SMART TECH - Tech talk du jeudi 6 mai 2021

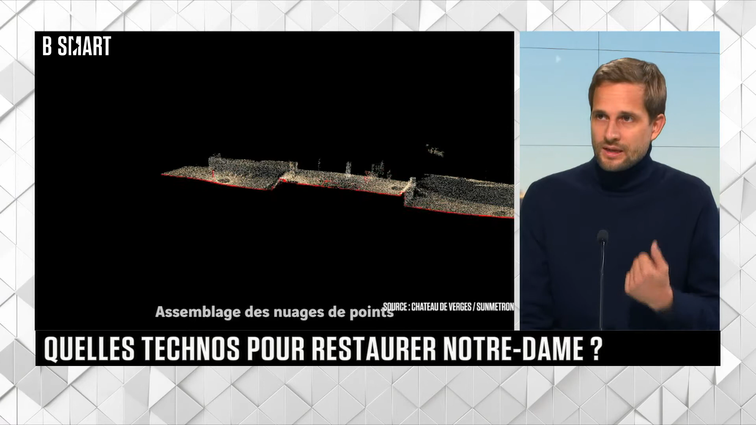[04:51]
Et la lasergrammétrie, par exemple, ce qu'on voit à l'écran, voilà, le nuage de points qui est issu d'un scanner 3D et d'un laser, ça vous permet de donner une précision presque infracentimétrique dans une géométrie. Donc ça vous permet, par exemple, de voir des déformations d'une voûte qui, à Notre-Dame, peut-être 15 centimètres à l'œil nu, on ne le verrait pas.